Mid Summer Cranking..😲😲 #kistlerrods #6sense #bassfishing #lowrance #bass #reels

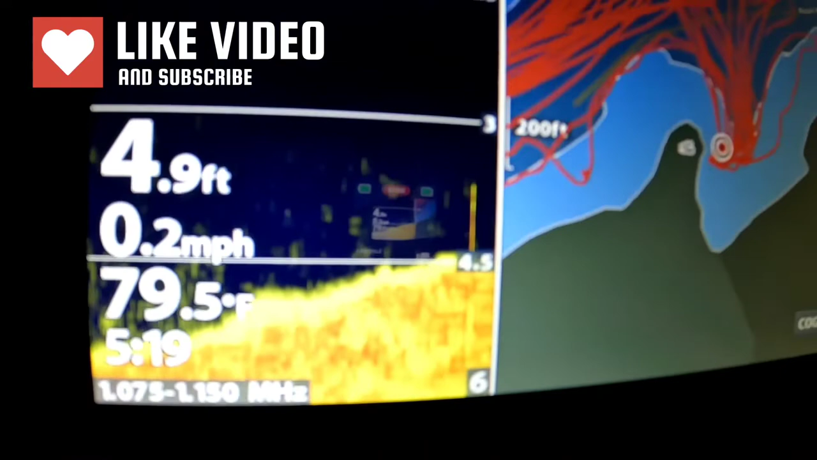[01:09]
On screen: depth 4.9 ft, water 79.5°F, speed 0.2 mph
We're down to 79 degrees, 79.5, which is a good thing.
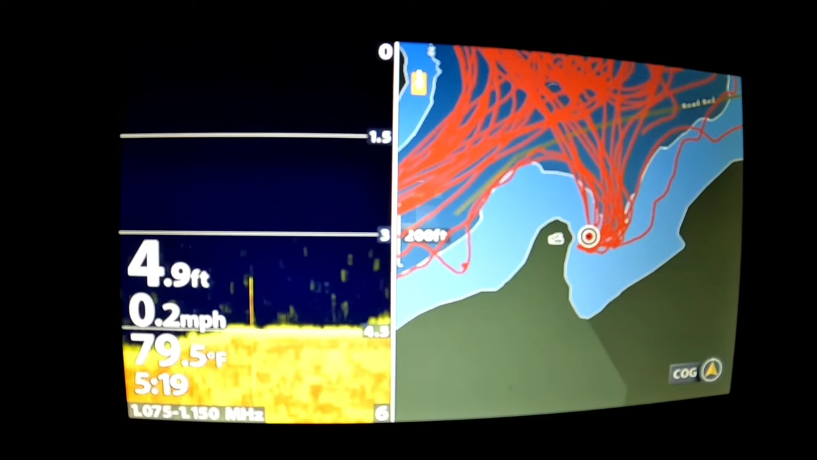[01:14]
On screen: depth 4.9 ft, water 79.5°F, speed 0.2 mph
We were sitting around between 86 and 90 for a long time now.